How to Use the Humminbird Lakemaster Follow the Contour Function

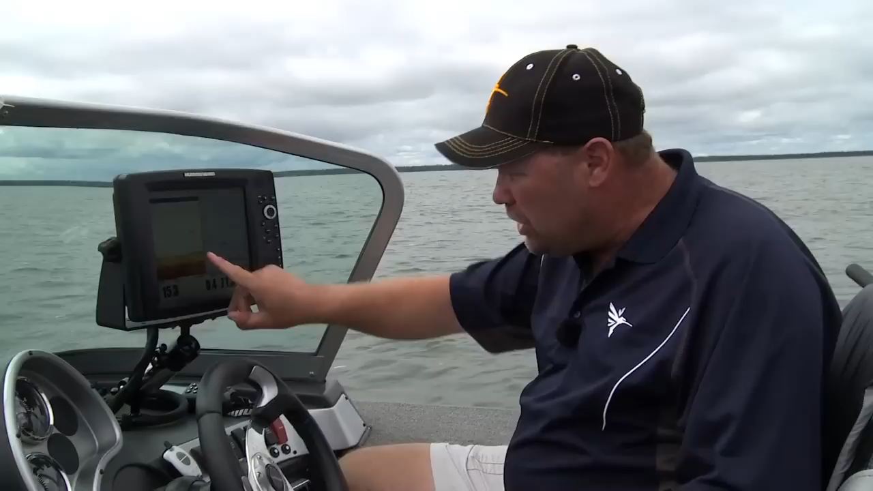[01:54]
You can see there's a fish coming through the screen right there. I mean, they are not up and running around.
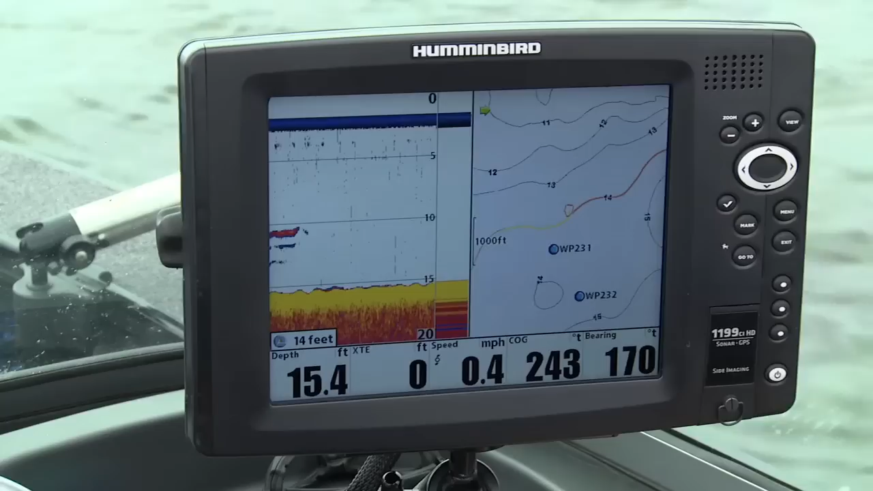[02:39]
On screen: depth 15.4 ft, speed 0.4 mph
I'm going to say it's got to stay right on that 14 feet. So all we do is we just scroll to that blue one. That's it.
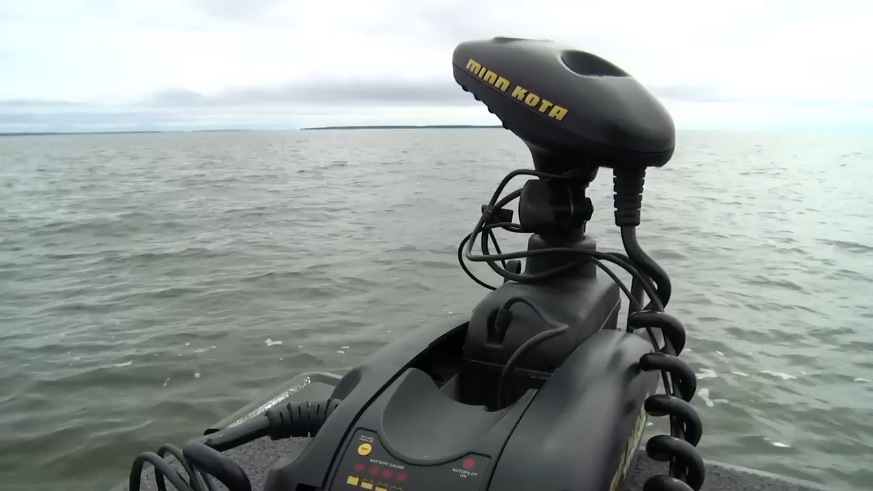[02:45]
I'll turn on the trolling motor, and the unit is now going to take me exactly to that contour line, and then we're going to drive right on down it.
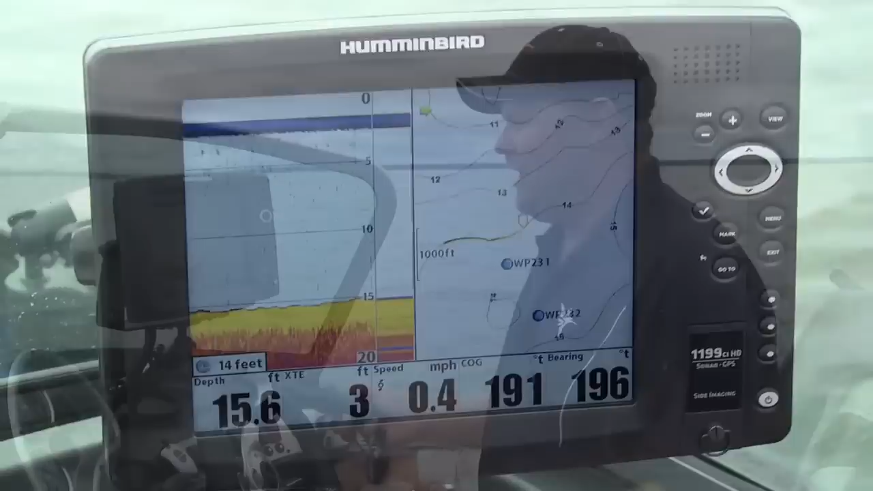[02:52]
On screen: speed 0.4 mph
All I've got to do now is set the speed where I want it, and I know today that I'm going to run right in that .9 with these spinners, and I'm going to catch fish all day long. Follow the contour from Humminbird and Minn Kota. It's the simplest boat control you'll ever have, and what's great about this is all said and done, it takes all the guesswork out. I know I'm sitting right where these fish live, and today it's on that 14 foot brake line. . . . . . . . .